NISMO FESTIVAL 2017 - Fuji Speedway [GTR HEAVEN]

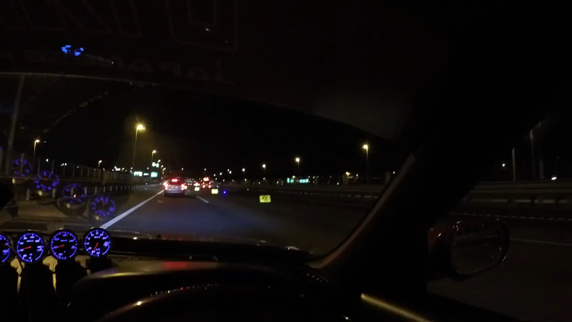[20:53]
So we're on our way home. And we've been stuck in traffic for like one to two hours. And it looks like oh my gosh. The car's upside down babe. Oh my gosh. I really hope everyone's okay. And yeah. What? That's so bad. I've never seen an accident like this here in Japan. This is insane. This is crazy. What is that? Oh my gosh. Oh man that's so bad.